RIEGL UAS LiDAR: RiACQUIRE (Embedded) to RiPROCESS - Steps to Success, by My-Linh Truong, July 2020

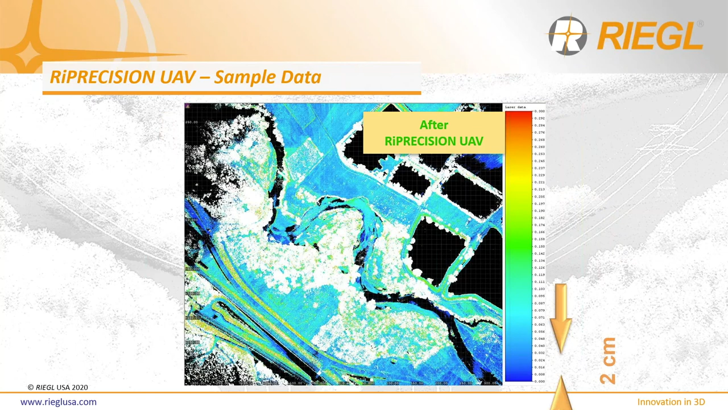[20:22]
by running ride precision UAV you can see just how more tightly aligned the data becomes at two centimeters offset taking a closer look by cutting a cross-section or profile over some rail tracks that's in this area
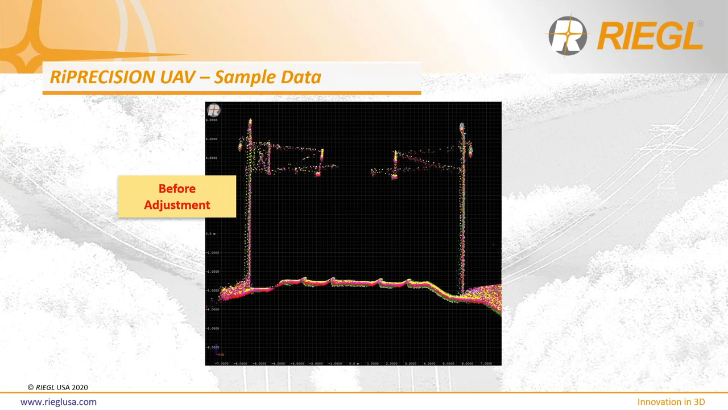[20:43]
before adjusting you can see how the individual flight passes are visible but after adjustment it is tightly meshed together
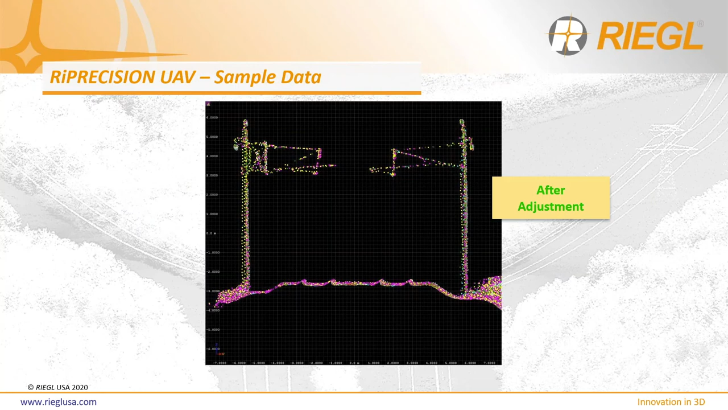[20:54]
once you've registered georeferenced and colorized your point cloud you'll have something that looks like this which is seen here this is a colorized lidar point cloud of regal usa's new headquarters that's under construction captured with our mini VUX system mounted onto the DJI Matrice 600 pro and utilizing the integration kit 600